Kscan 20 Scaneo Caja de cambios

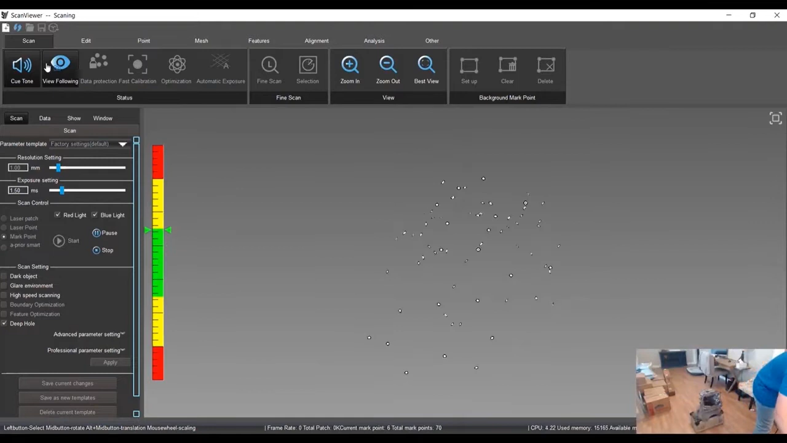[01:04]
all right so now we're going to stop this
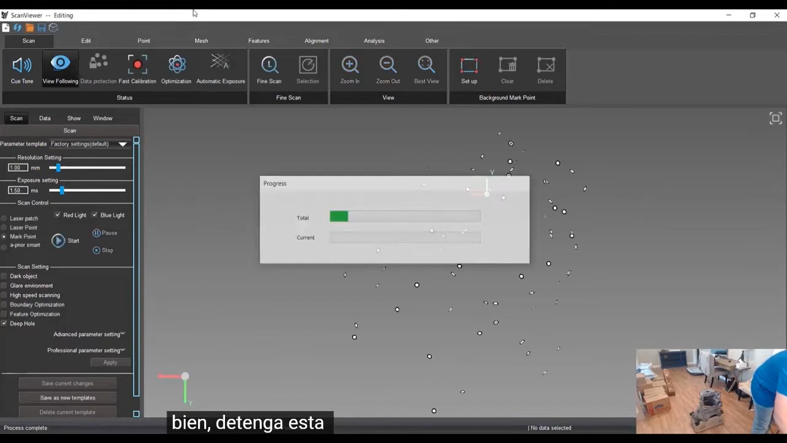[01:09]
do a quick optimization just to reduce any air stack up
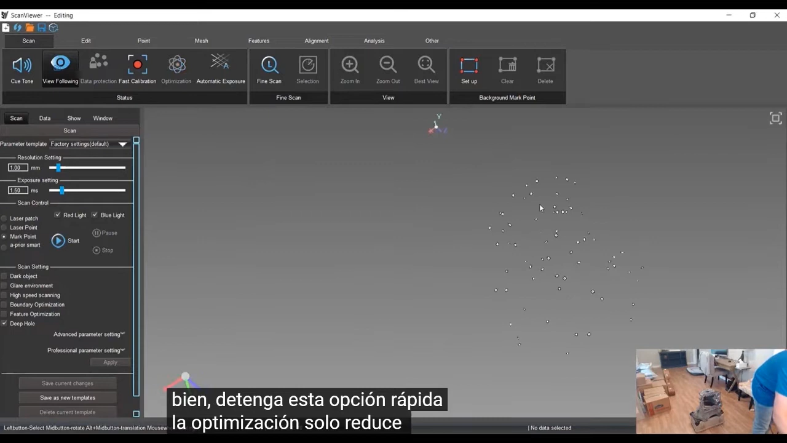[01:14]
then what i'm going to do is i'm going to select
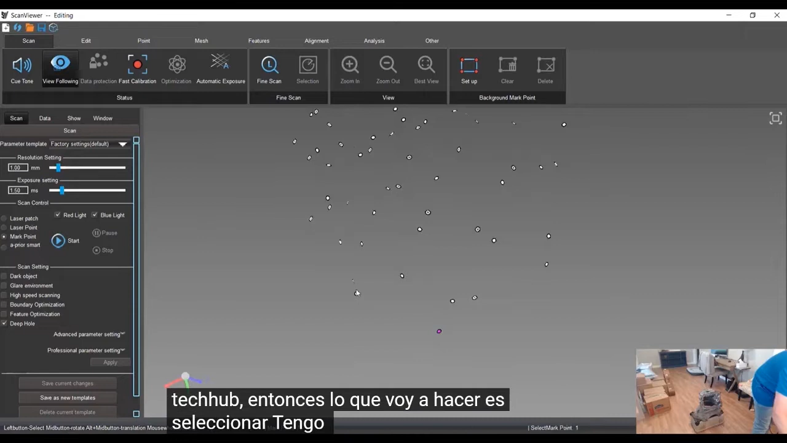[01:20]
i've got a couple targets on the actual case
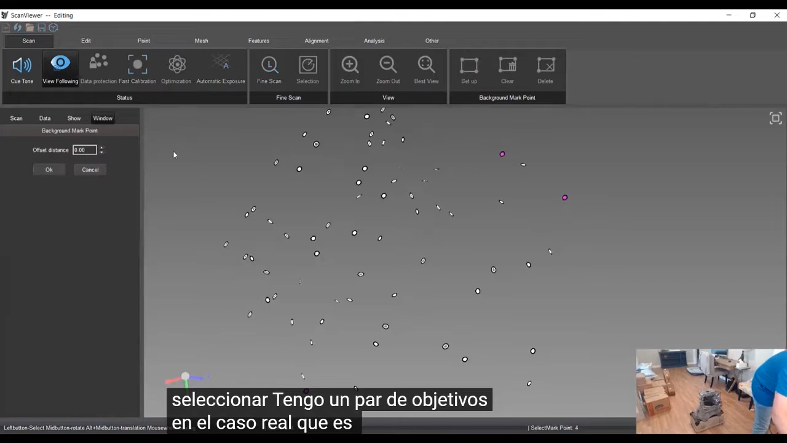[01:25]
i'm going to set up that background so essentially it is not going to record anything
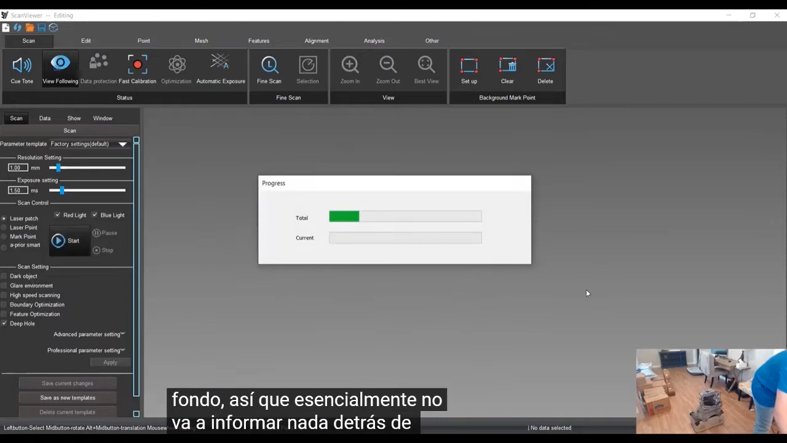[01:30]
behind that background so now we're going to get the targets laid out so now we're
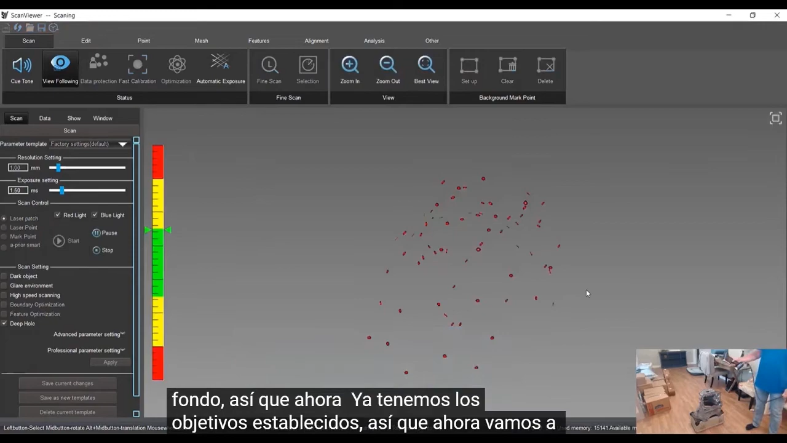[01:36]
going to do the scanning to actually create the mesh
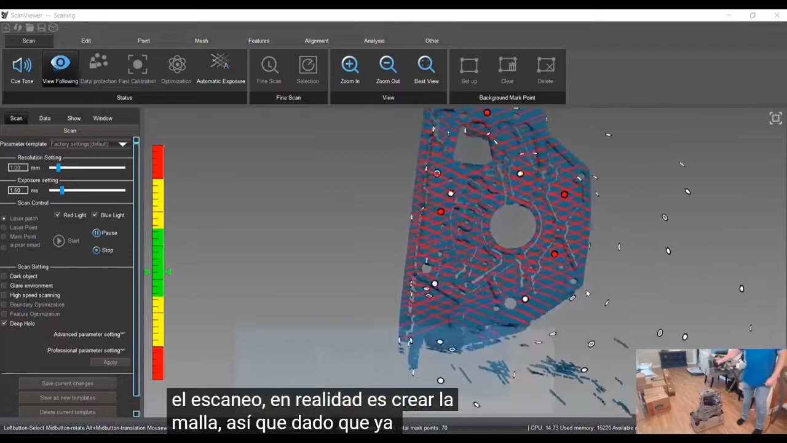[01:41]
so since we have the targets laid out already you don't have to be very
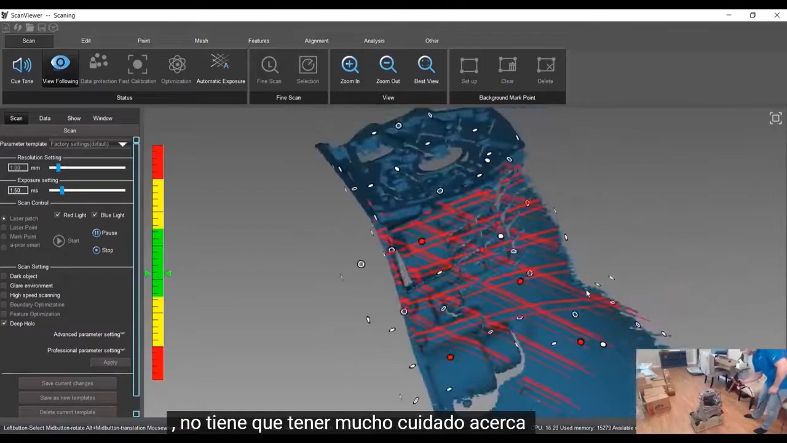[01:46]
careful about where you're scanning if the scanner is going to lose position you could even go from this side
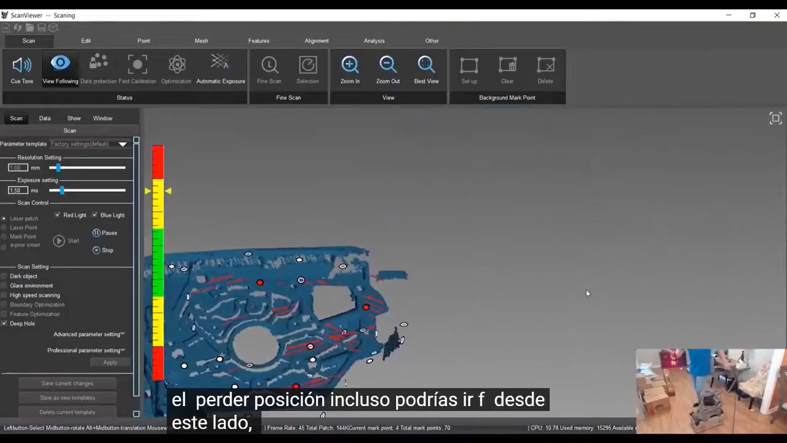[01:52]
jump over and start scanning on this side without any issues
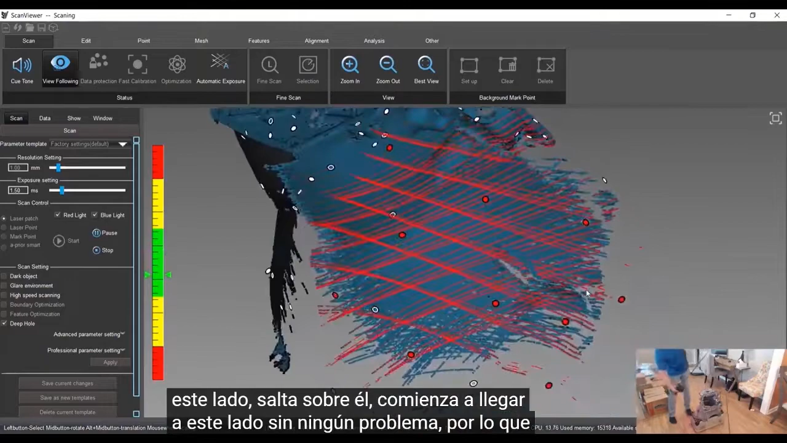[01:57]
so you can be pretty i don't know carefree is the right word but you don't have to think too much
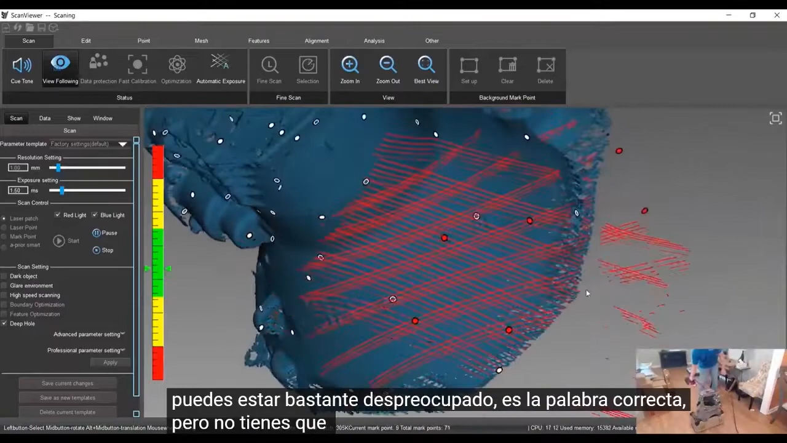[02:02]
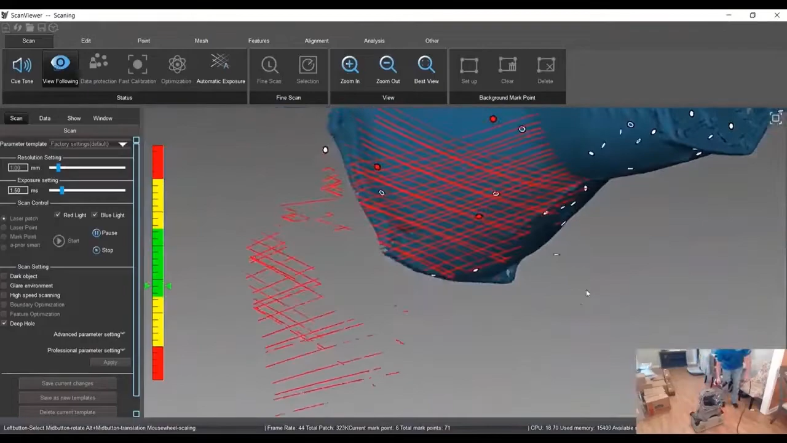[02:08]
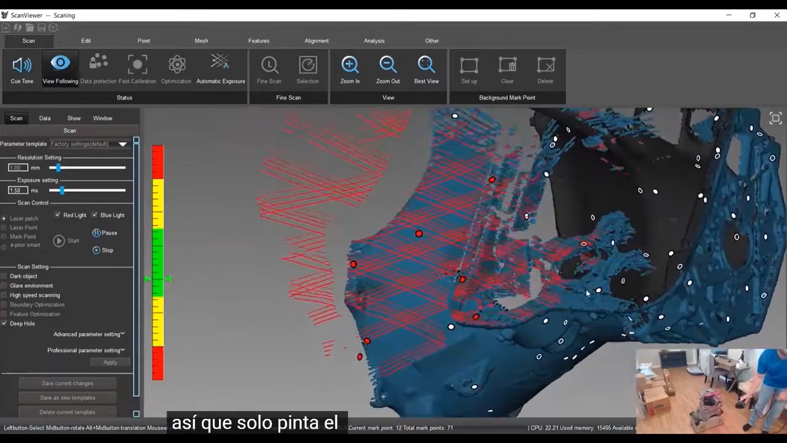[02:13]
so just kind of painting the object everything is seeing is recording we're recording about 250 points per second
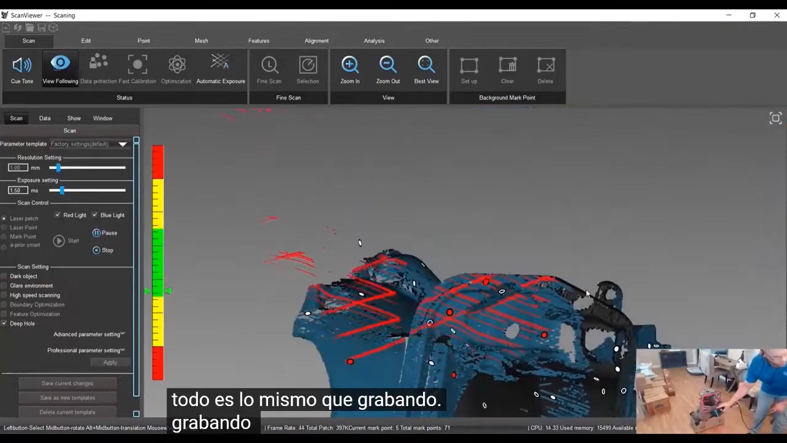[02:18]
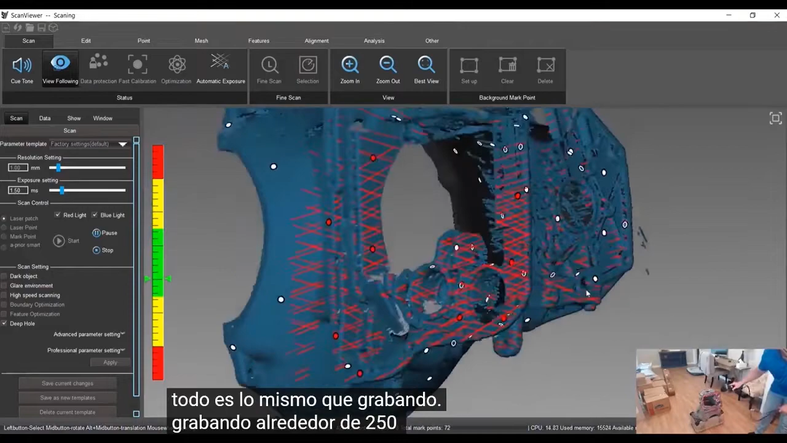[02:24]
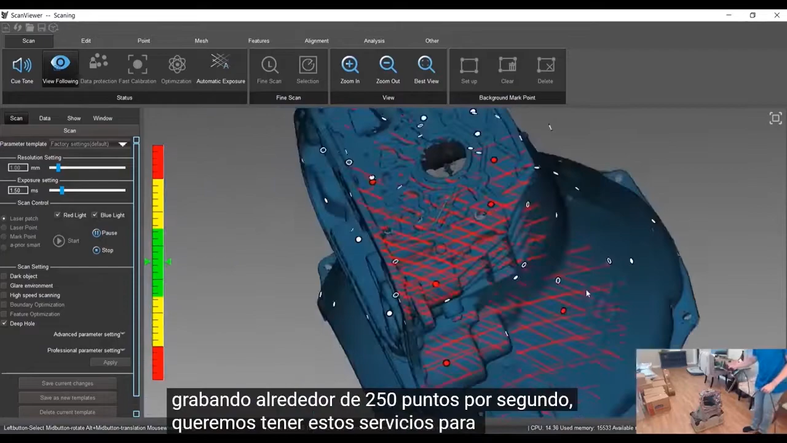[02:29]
so we're going to hit these surfaces from a bunch of different angles make sure we're getting some of these crevices
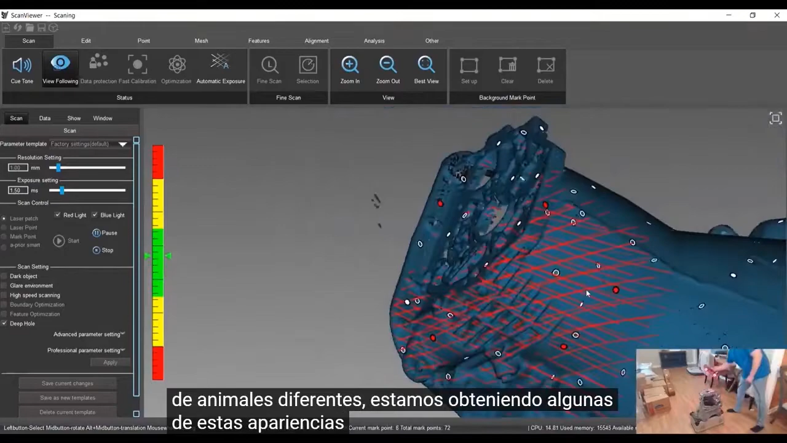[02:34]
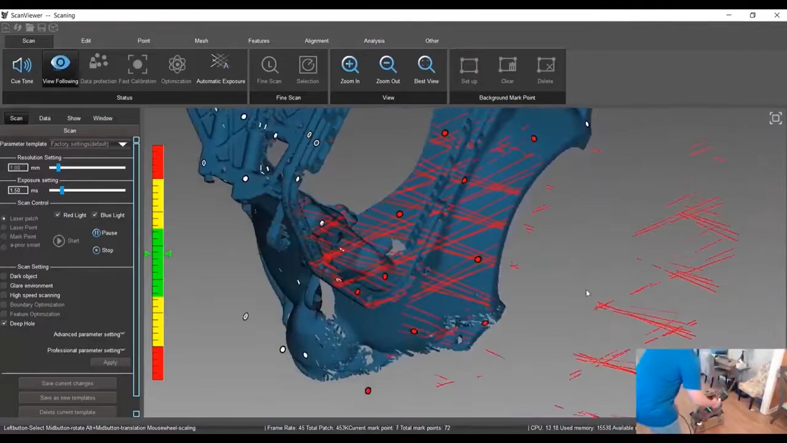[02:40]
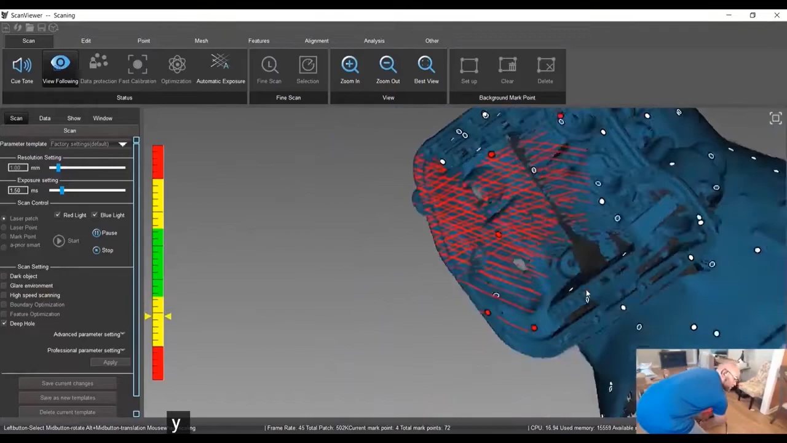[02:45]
a little deeper in there i won't get some of this when we flip the object over
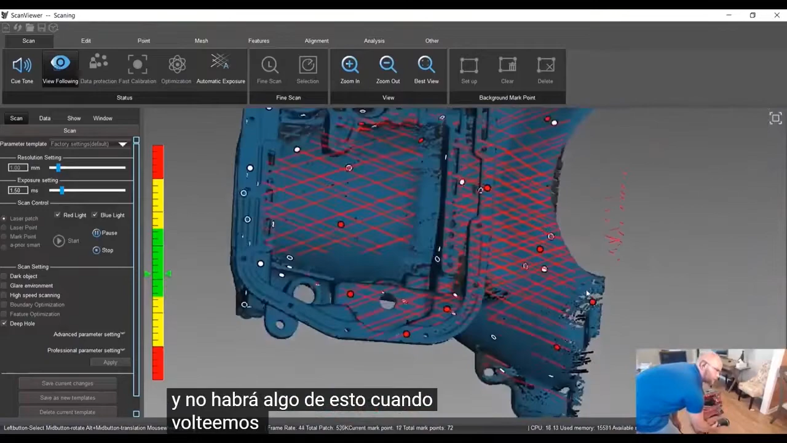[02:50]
just making sure we have good coverage everywhere
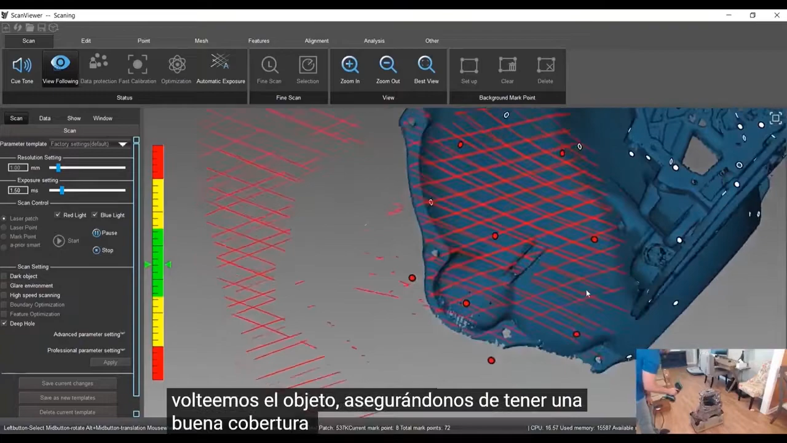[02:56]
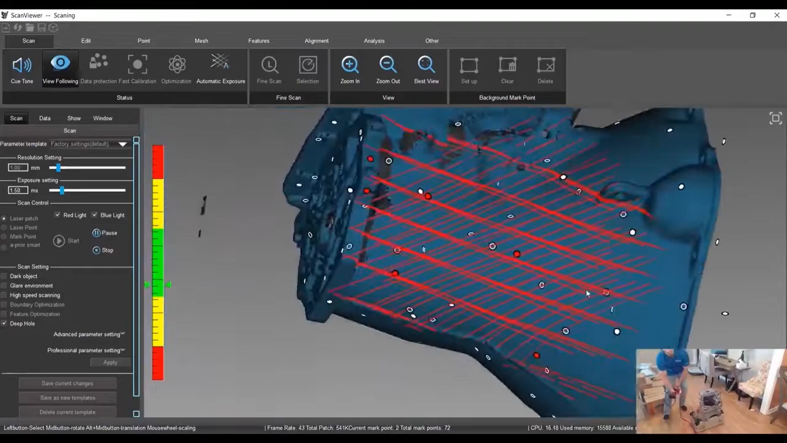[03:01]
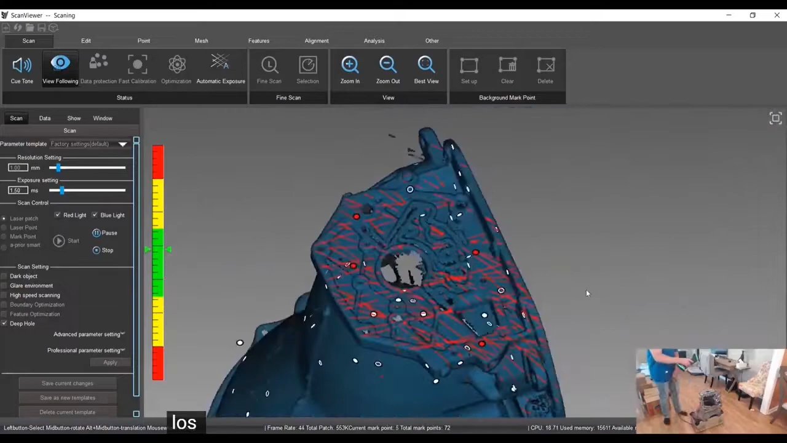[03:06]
okay that's probably good get that a little better and we'll stop let me stop the scan right here
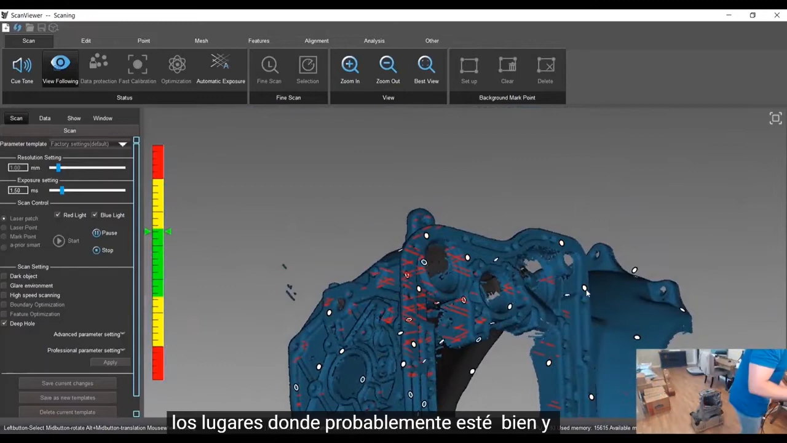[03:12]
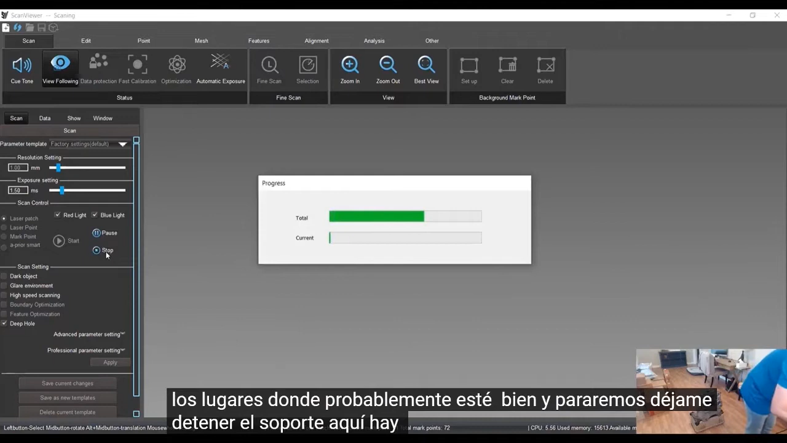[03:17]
there's a little pre-process
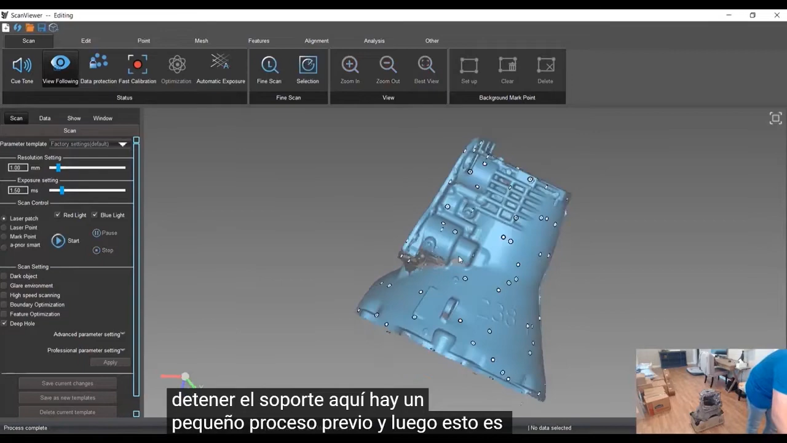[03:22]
and then this is what we have so far so it looks pretty good uh we want to do a second scan
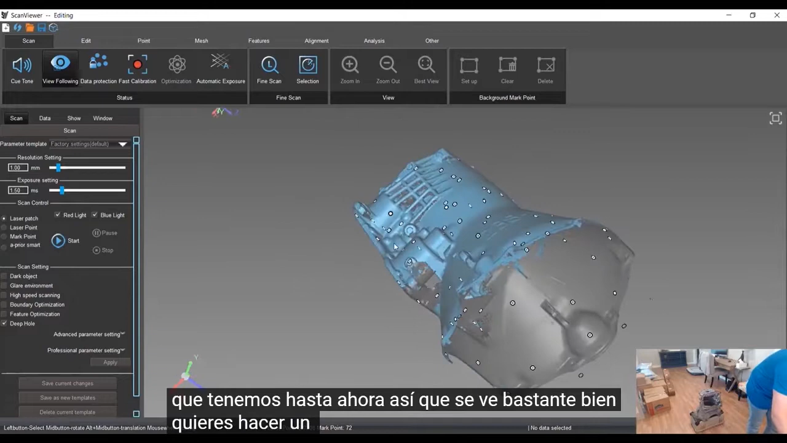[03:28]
so we'll flip this guy over and combine them and then we'll finalize everything and mesh it together
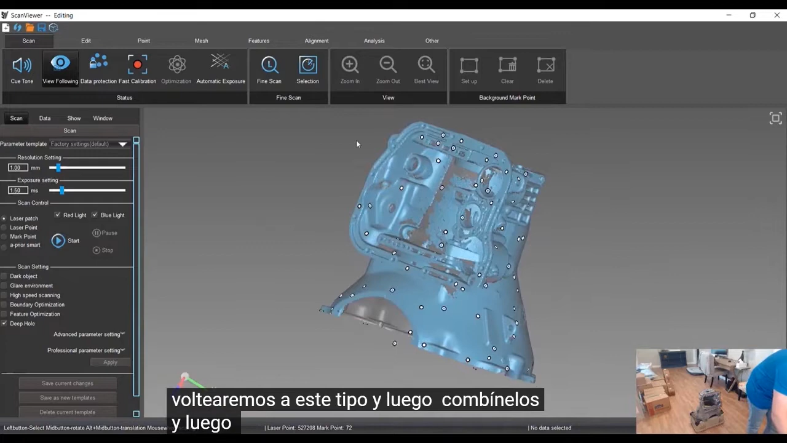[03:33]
so to add a second scan we come up here to add pad excuse me do the same thing where we'll